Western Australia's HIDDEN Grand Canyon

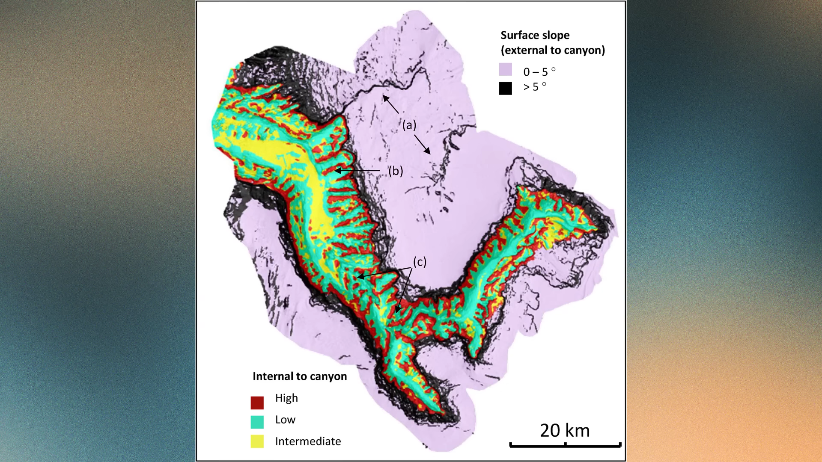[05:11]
rhythmic ridges and depressions carved by the pulsing energy of turbidity currents.
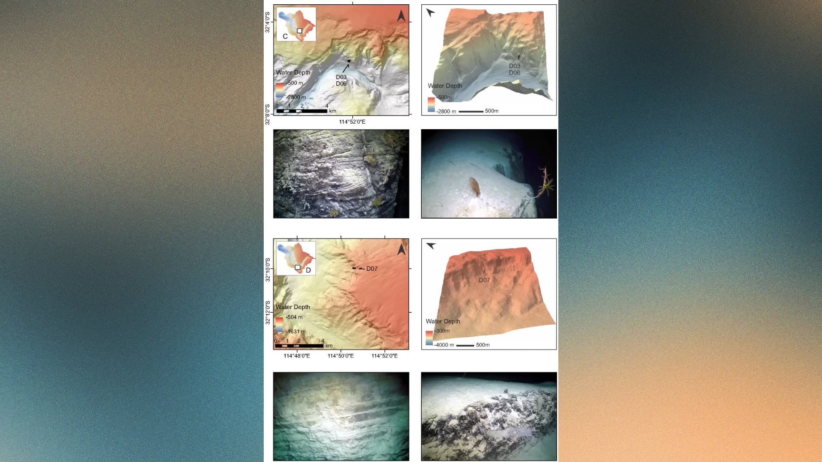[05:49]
Elsewhere, narrow gullies and overhangs are draped in a fine dusting of sediment that hasn't moved in centuries. It's a world frozen in time.
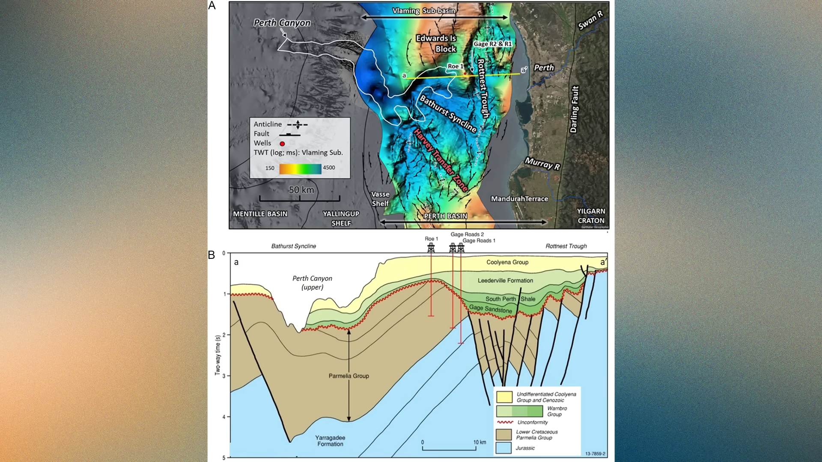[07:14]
One of these structures, called the Harvey Transfer Zone, likely guided the canyon's course as it cut through the continental slope.